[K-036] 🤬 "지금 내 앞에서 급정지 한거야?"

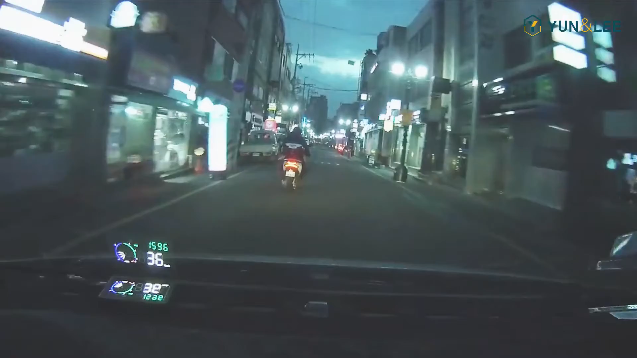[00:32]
오토바이? 뭐야? 가다가 한번 섰어요? 그러다 갑자기 막... 배달 가는 차인 것 같은데... 어머어머어머어머? 블랙박스 차가 저쪽으로... 어머어머어머어머!
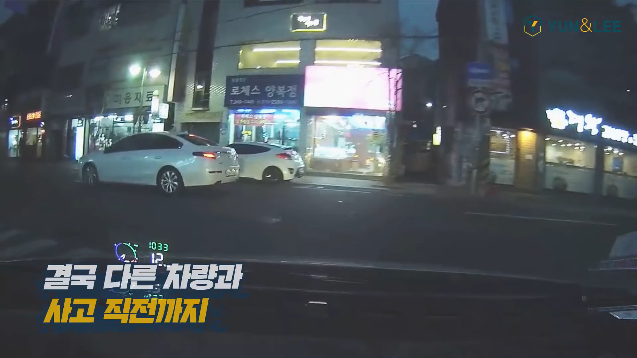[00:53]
블랙박스 차가 오토바이 쫓아가는 것 같지 않나요? 네, 뭔가 처음에는 좀... 정질났어요. 어, 어. 화가 났는데?
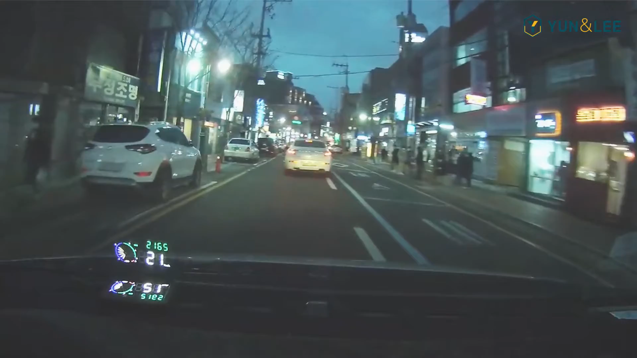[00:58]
네, 없어졌어요. 이제 없었어요. 근데 지금... 네. 이제 뭔가 사고가 난 건 아니지만... 네. 네, 보니까...